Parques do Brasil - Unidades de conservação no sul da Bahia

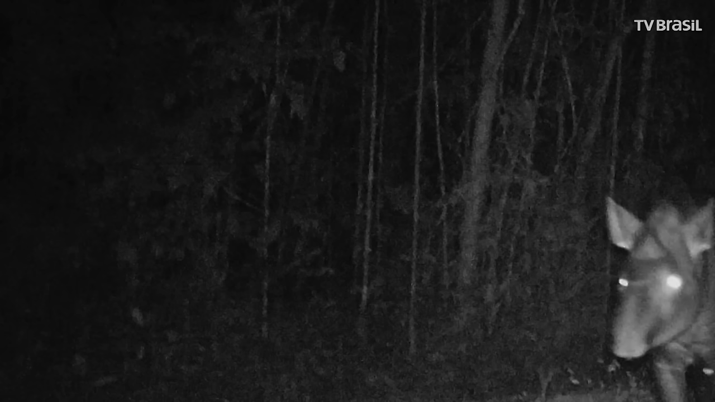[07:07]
Para conhecer a fauna que se esconde nesta floresta, é preciso utilizar um equipamento especial.
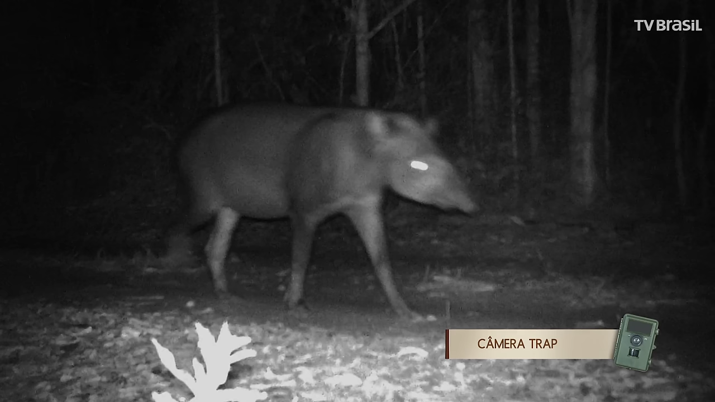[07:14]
Com ele, revelamos a existência de várias espécies.
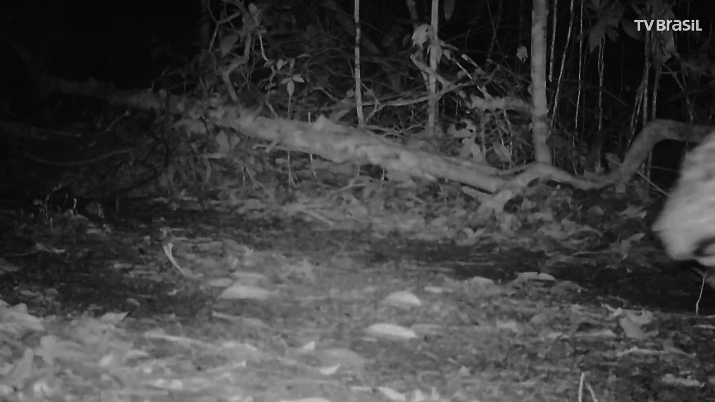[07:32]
Este equipamento fotografou um animal que não esperávamos encontrar nesta região.